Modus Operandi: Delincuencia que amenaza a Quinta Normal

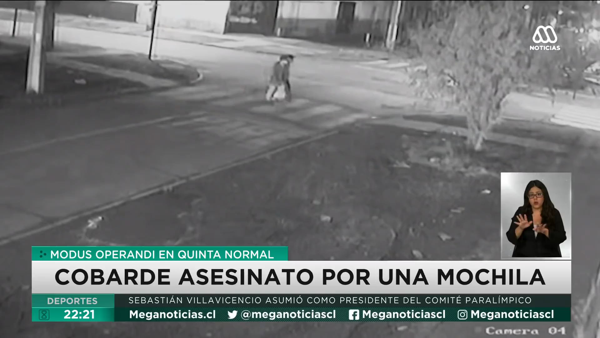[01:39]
El sábado 13 de junio del año pasado, Nachito volvía de su trabajo y se dirigía a su casa donde lo esperaban con un asado y se cruzó con un asesino que junto a otros delincuentes se desplazaban en este automóvil por la calle Radal.
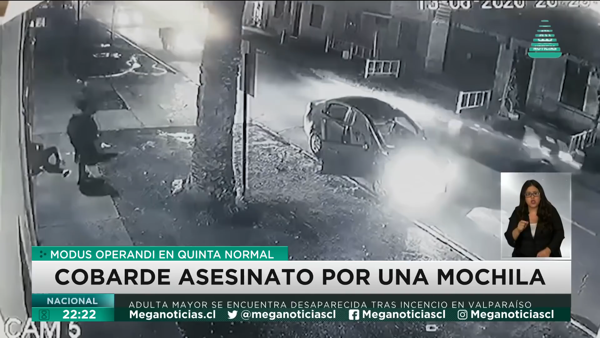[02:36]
sin razón, lo apuñala y luego intenta atacar al amigo sin lograrlo.
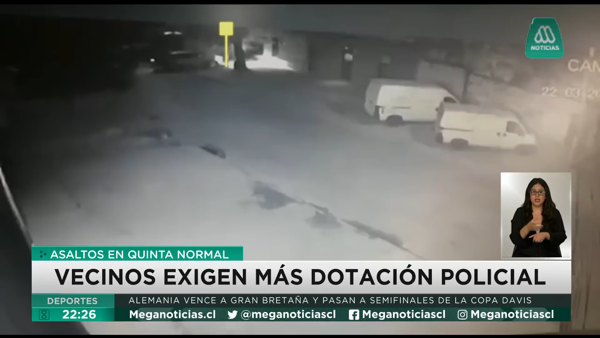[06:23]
En este video se observa en la parte superior izquierda de la pantalla cómo llega Juan Carlos en su vehículo hasta su taller cuando aparece un segundo automóvil. Estaciono de punta, me bajo para abrir la puerta del portón y en eso que me bajo de la camioneta,
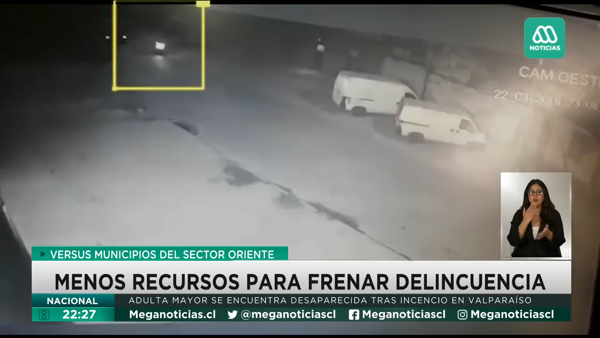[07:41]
Nunca los alcanzaron ni se enfrentaron, solo cuando vio el video se dio cuenta que el taxi que salió tras ellos y los siguió a distancia durante el tiempo que persiguieron a los ladrones también participaba del robo.
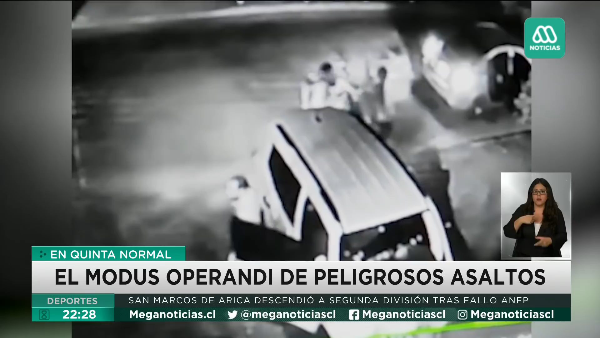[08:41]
El tercero me empujó, me botó, me arrebataron las llaves y se subió uno al auto. Yo iba con un amigo y él se subió también al auto, ya se había bajado.
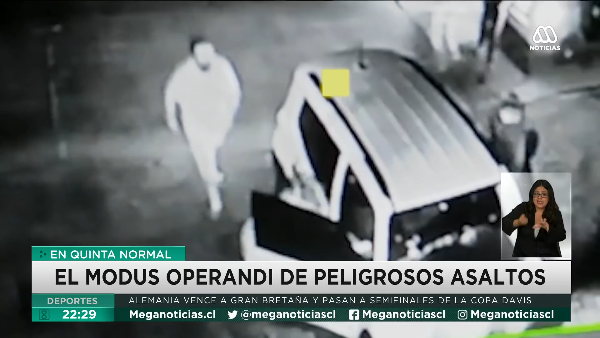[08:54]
Se subió para sacar cosas y yo ahí lo tiré de la espalda y lo saqué porque que se lleven todo ya no importa, ya fue, ya estamos bien, no nos pasó nada a nosotros, el auto es lo de menos. Pese a que realizó todos los trámites y recopiló antecedentes, la investigación no arrojó resultados, los delincuentes aún están libres y su vehículo no aparece.
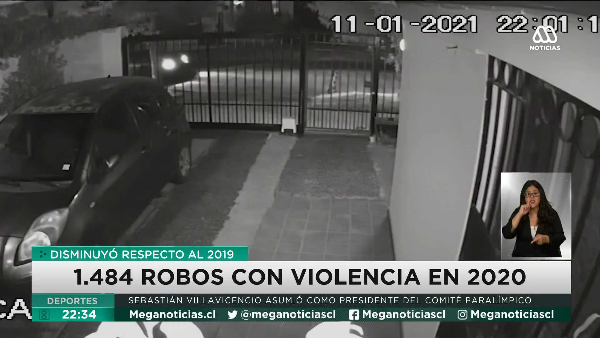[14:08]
Como Jorge, Claudia vivió una experiencia traumática con los delincuentes que huyen en este automóvil y que le acaban de robar violentamente su vehículo cuando ella y su marido entraban a su hogar con su hijo de seis años y su bebé de cinco meses.